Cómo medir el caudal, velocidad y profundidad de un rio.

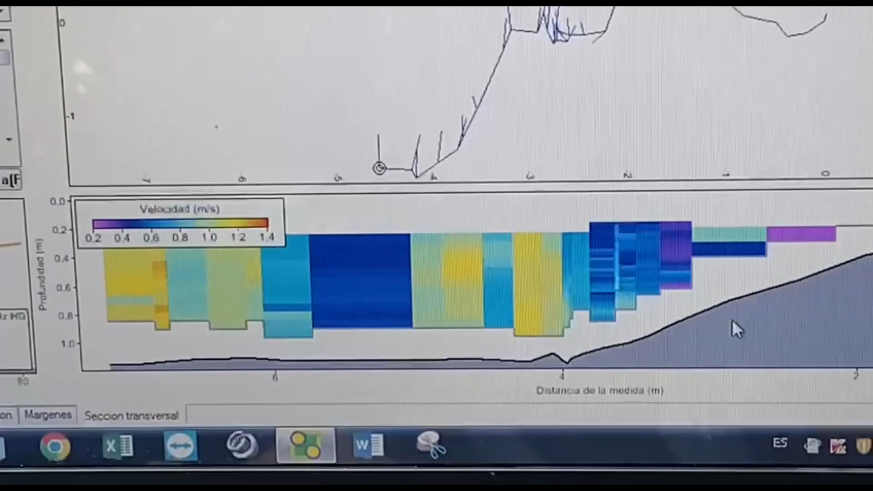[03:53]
este es el desplazamiento de la orilla izquierda y tenemos una escala de colores de velocidad y tenemos una escala de colores de velocidad este es el desplazamiento visto en planta y aquí tenemos el perfil transversal pero estamos viendo el botón track y el BDT